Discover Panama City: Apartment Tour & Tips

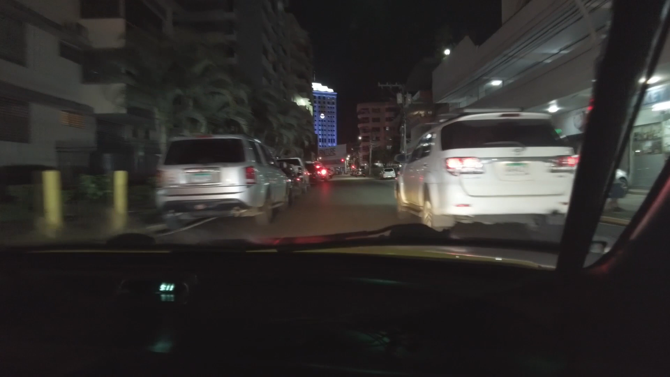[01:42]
And so, you have to know the city to be able to navigate through the city, because it's just a little different. But it can be done.
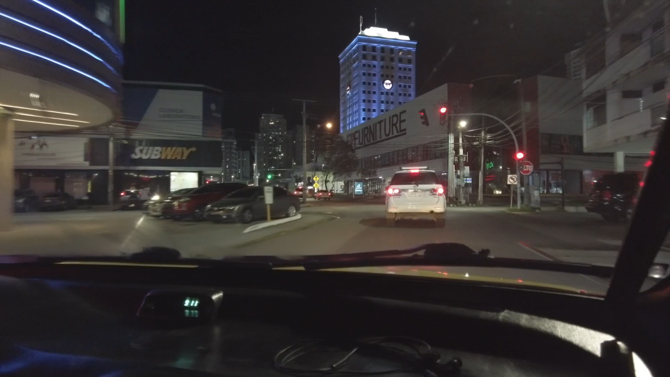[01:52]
You know, the driver was, you know, his name is one of the landmarks on his drive right here.
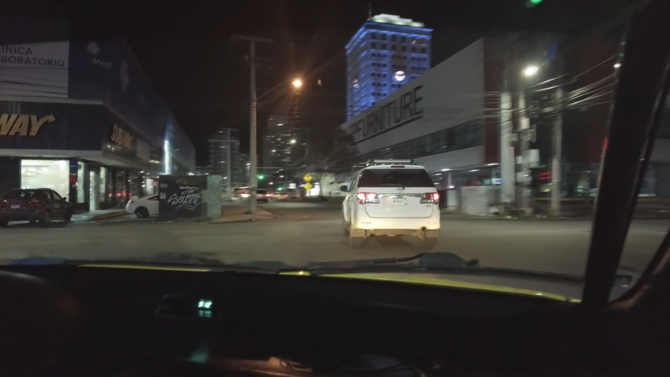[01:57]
He was kind of showing me some places and telling me the name of some of the places. So, now we're heading to the apartment.